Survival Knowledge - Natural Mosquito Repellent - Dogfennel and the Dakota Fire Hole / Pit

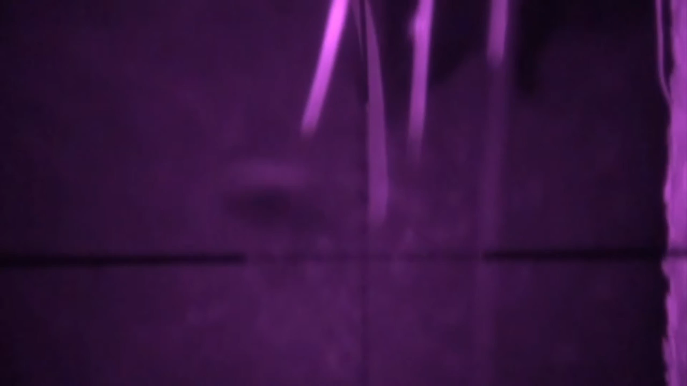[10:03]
I didn't want to go out there and clean the coon because I didn't want to spook any hogs that might come up within the next few minutes or so.
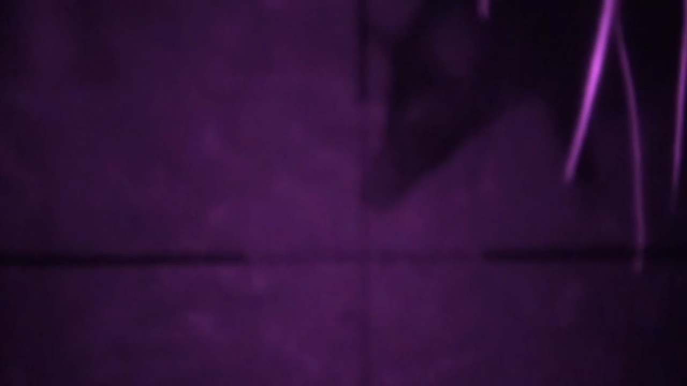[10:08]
It just wasn't worth it for a raccoon. But see, that hog spooked right there and is going to go on. And that's actually a pregnant sow, so it's probably good I didn't kill her anyhow.
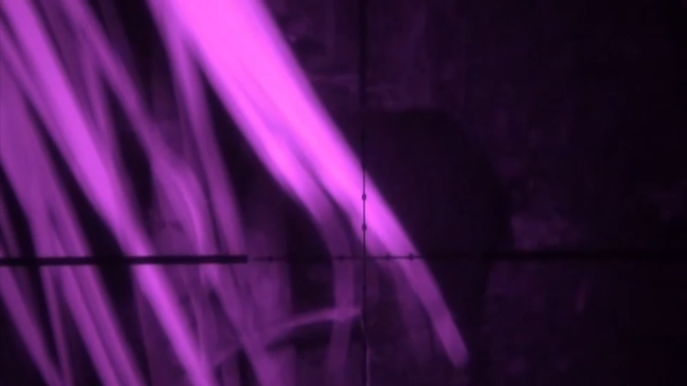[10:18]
But I suspect the hog was just reacting to the dead coon, and that's what spooked her.
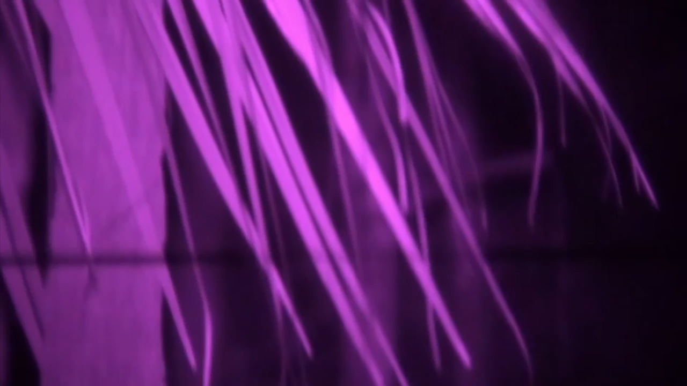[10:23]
But I don't know for sure. One reason I leave open the possibility that it might have been the dog fennels is I saw no deer this trip,
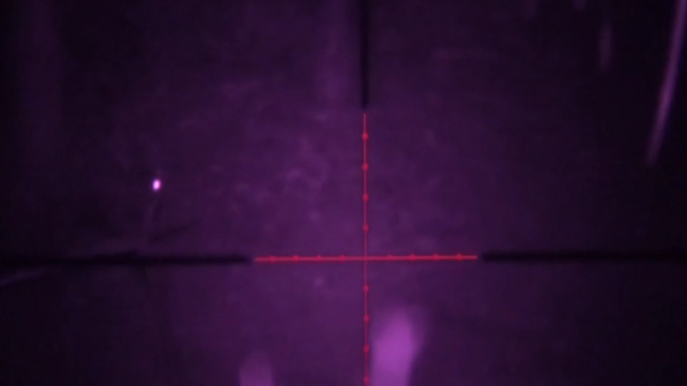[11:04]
In just a little bit I'll see him turn his head and look real intent at something over his shoulder, and it'll actually have been another hog coming out.
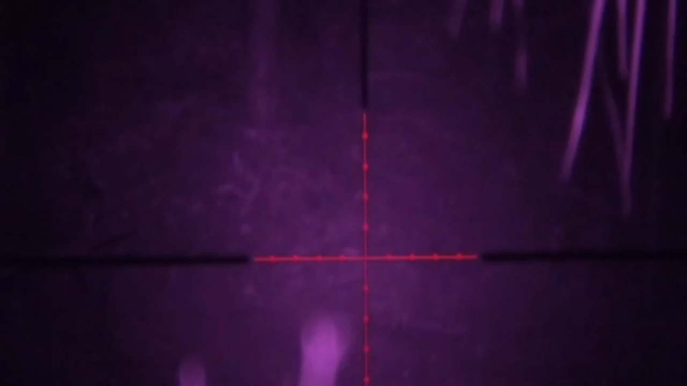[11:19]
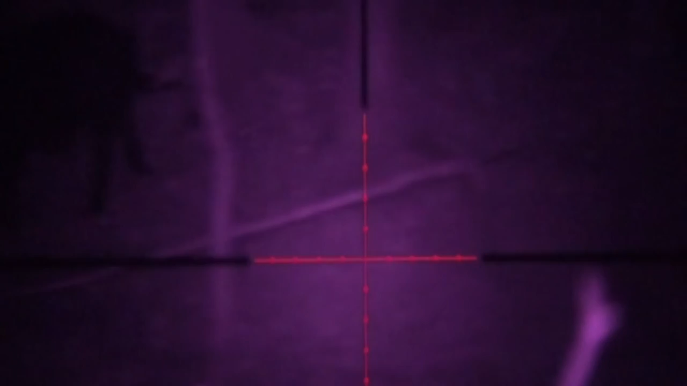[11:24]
See, there's the hog, and I'm thinking, oh surely now I'm going to get my shot.
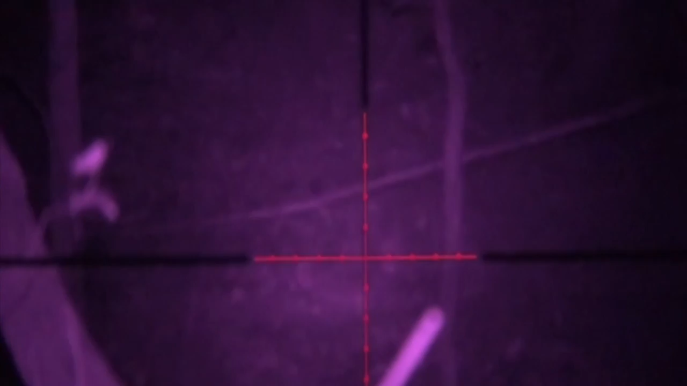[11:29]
He's just moseying on him down, he seems relaxed. And then he gets out here and looks ahead, and he'd be looking about where the coon was laying, and he decides to leave. So it very well could be that I messed up by shooting that coon early in the evening.
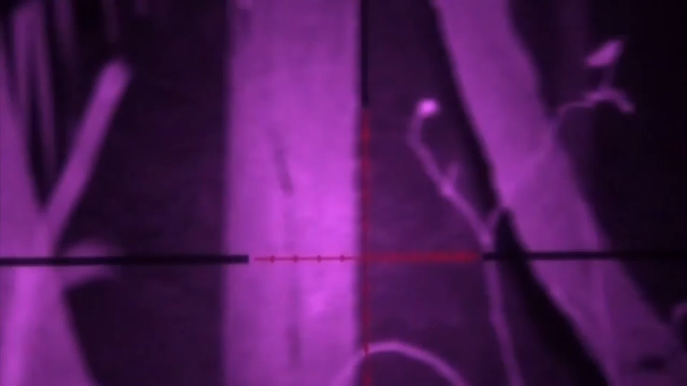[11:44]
However, just to be safe, next time I won't smoke dog fennels where I'm hunting at, I'll just save that for camp.